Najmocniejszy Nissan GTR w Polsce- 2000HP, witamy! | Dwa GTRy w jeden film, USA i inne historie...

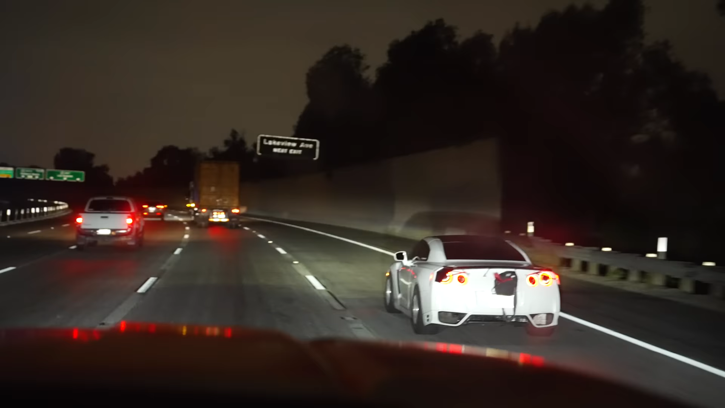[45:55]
Ciekawe jest, że welej takie wyścigi z rolki, jeśli dzieją się w środku nocy, to są za cichym przyzwoleniem policji. Jadą dwa auta koło siebie w stronę autostrady.
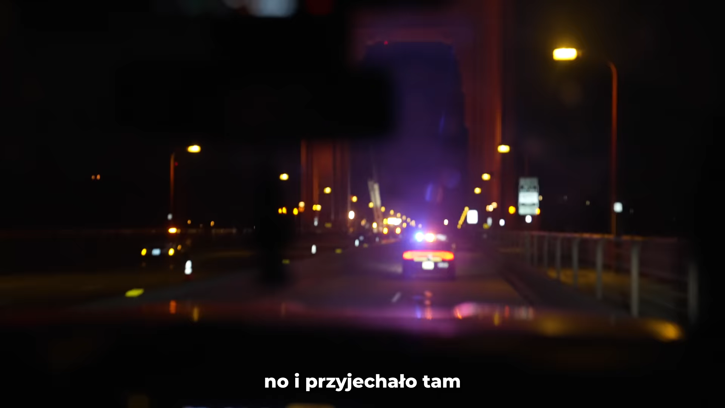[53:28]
no i przyjechało tam kilka radiowozów.
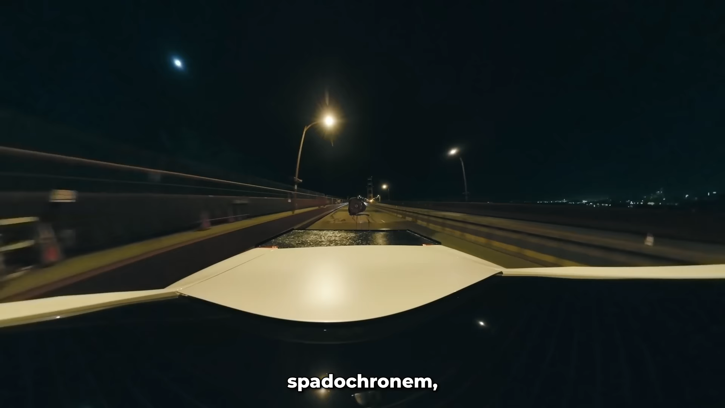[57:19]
zwolniły miejsce, w którym Pete się zatrzymał tym GTR-em,
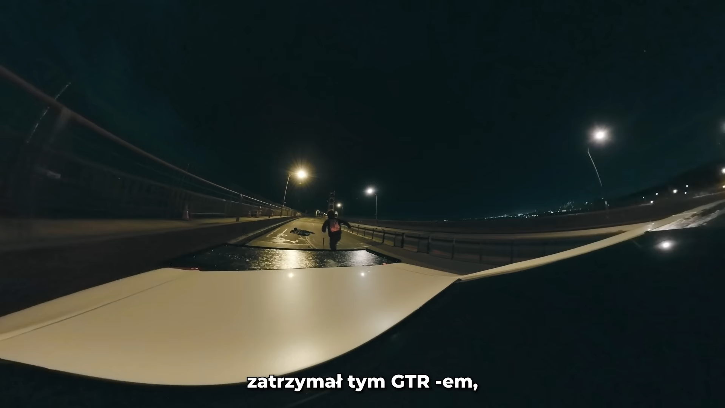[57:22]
żeby zwinąć spadochron i wsadzić go do bagażnika.
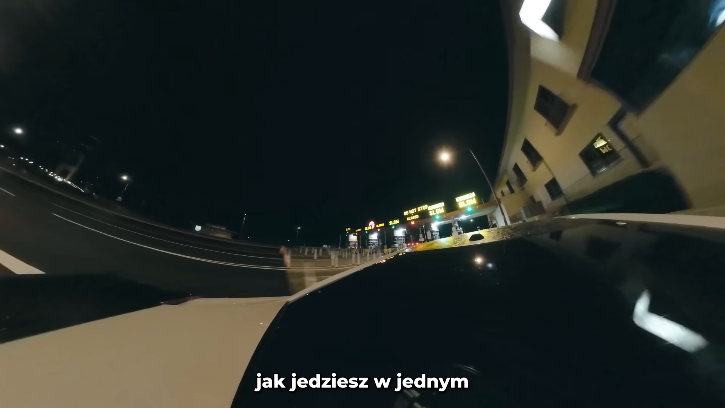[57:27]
W związku z tym, że na moście, jak jedziesz w jednym kierunku, totalnie nie da się zawrócić, żeby jechać w drugim, to te radiowozy jadąc do nas minęły się z Pitem.